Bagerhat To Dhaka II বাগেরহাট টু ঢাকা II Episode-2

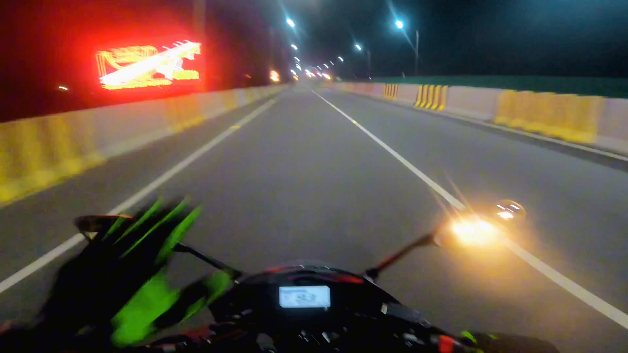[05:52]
একটা ব্রিজ থেকে নেমেই আরেকটা ব্রিজ শুরু এই জন্য জোড়া ব্রিজ এবং এটা যেন টোলও বেশি
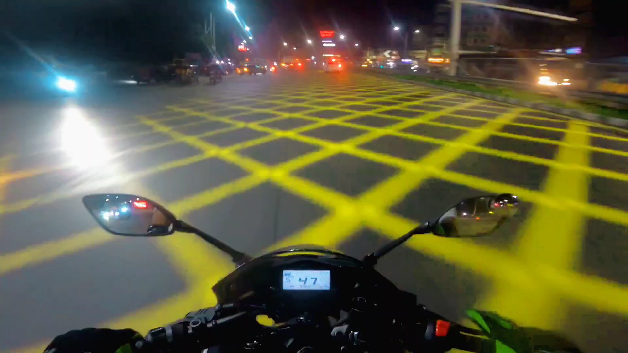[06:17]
আলহামদুলিল্লাহ ফাইনালি আমরা ঢাকা ঢুকে গেলাম অর্থাৎ পুস্তকলা ব্রিজ শরীরে বেশ কিছু গিয়ার্স আছে যেগুলো খুলতে হবে তাহলে জ্যামের মধ্যে